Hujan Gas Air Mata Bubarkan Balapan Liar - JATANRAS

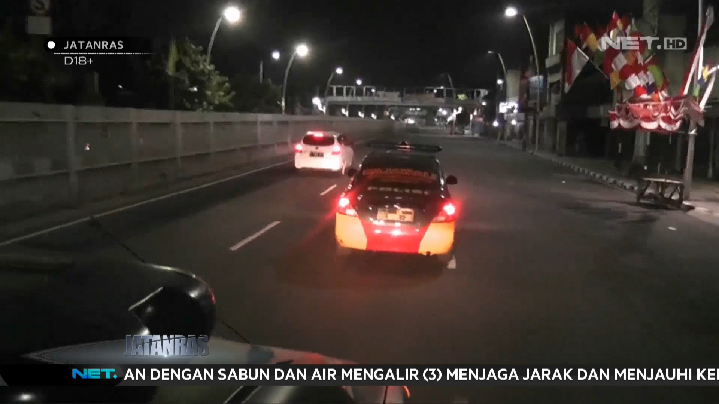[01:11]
Benar saja ketika satu jalur disisir polisi, pembalap liar kocar kacir. Namun di arah berlawanan Jalan Garuda, aksi balapan liar masih sengit.